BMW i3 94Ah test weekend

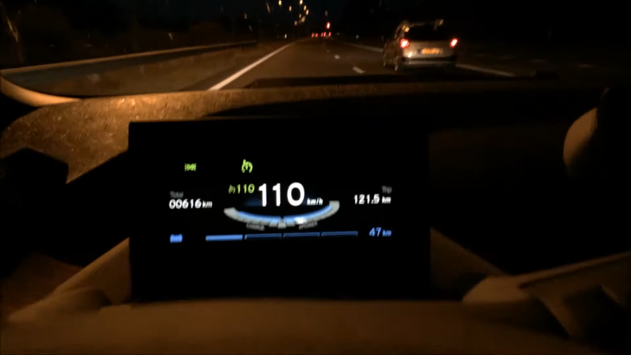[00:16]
Je kan zien dat ik 121,5 kilometer na vertrek heb ik hem op 0 gezet op 99,5.
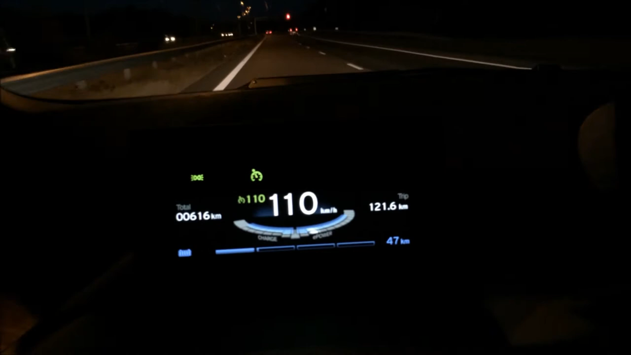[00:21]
Dus zeg maar 125 kilometer heb ik gered op dit moment. Het geeft aan een range van 46 kilometer. Dus met 42 kilometer tot een snellader heen zou ik het moeten halen.
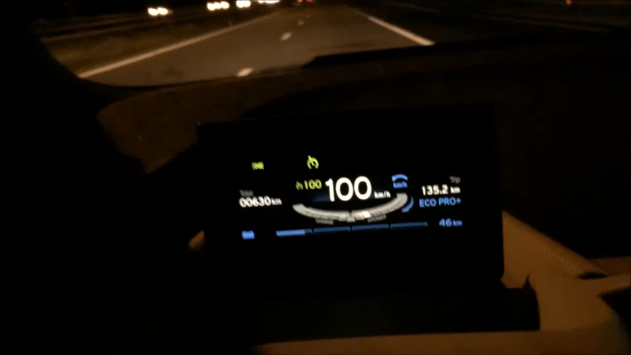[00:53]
46 kilometer range. Dus dat geeft me een ruimte van zo'n 17 kilometer.
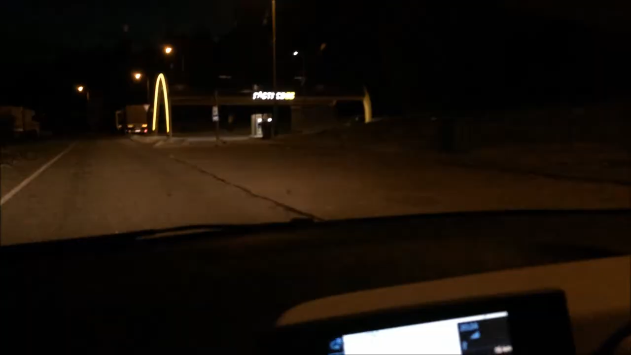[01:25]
Hier is een Fasnet station. Maar die rijdt voorbij.
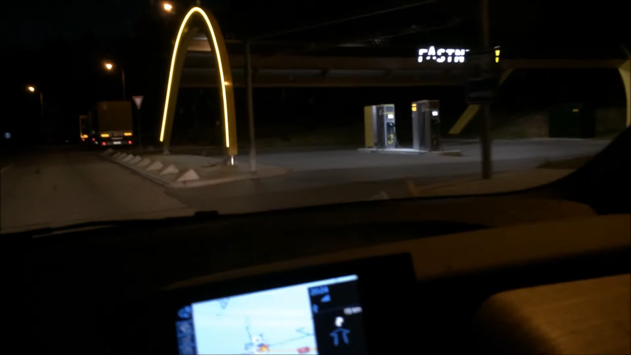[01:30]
Want ik heb een pasje van BMW. En die wordt niet geaccepteerd Fasnet. Fasnet doet niet mee met Charge Now.
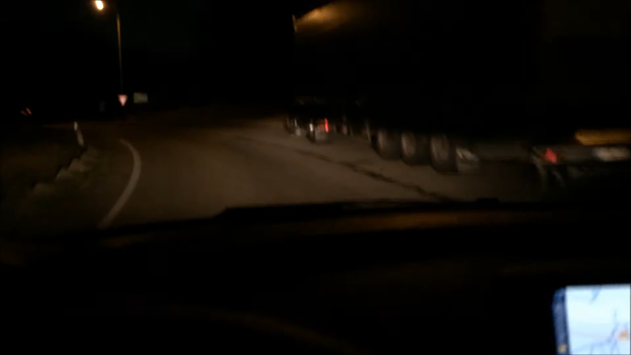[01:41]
Dus ik ga door totdat ik bij Allego kom. En dat is nog 15 kilometer.
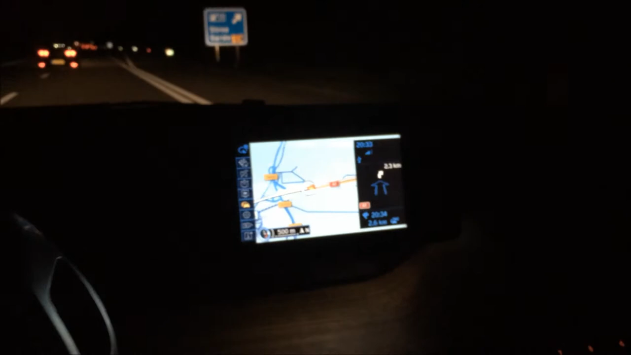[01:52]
De snellader is in aantocht. 2,6 kilometer. 15 kilometer range. Ik heb zo'n 165 kilometer gereden tot nu toe.
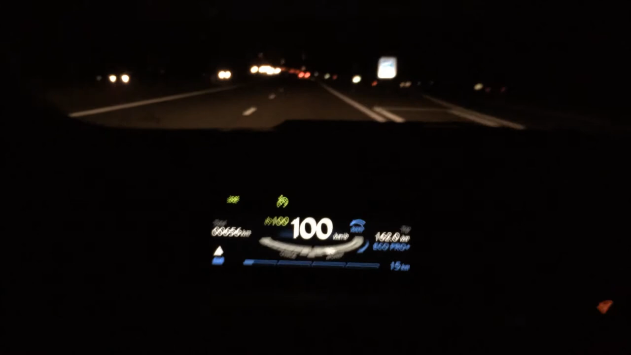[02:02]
De meeste kilometer is 120 kilometer per uur. Ook 110 en wat 100 kilometer per uur. Misschien 30 kilometer in EcoPro+. Dus af en toe al geen slechte range als je gewoon even door wil rijden. Maar het blijft natuurlijk wel zo dat de echte range in de stand wordt gehaald. En kijk, daar zien we de borden al van de parkeerplaats.
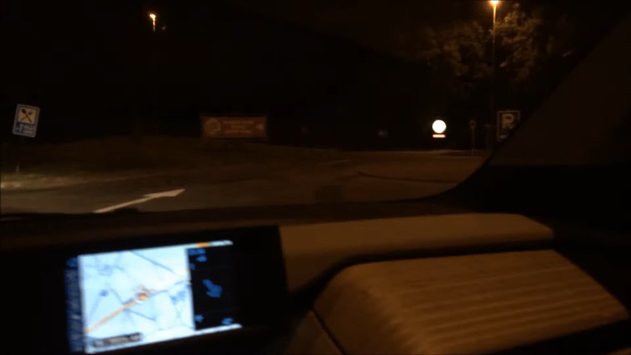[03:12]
Even het parkeerterrein op. Hier rechts ergens zou hij moeten staan. Kijk, daar staat hij.
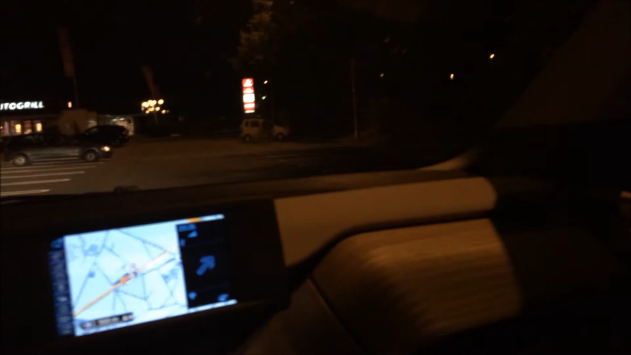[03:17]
Daar staat hij. Hij is niet bezet.